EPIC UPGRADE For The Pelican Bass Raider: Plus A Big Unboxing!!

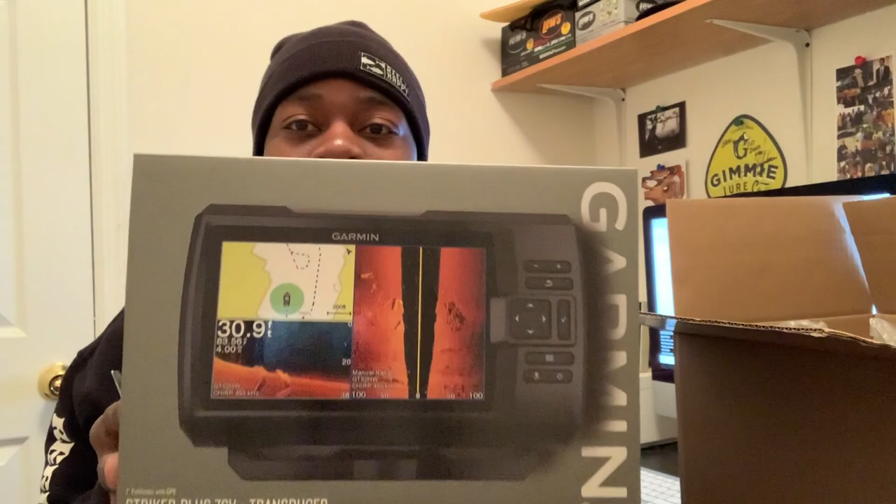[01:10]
look at this man this is gonna make the pelican bass reader legit this is the gourmand fish finder this is the striker plus 7sv legit guys a little closer it has side scan it has like a down scan it has a gps tracking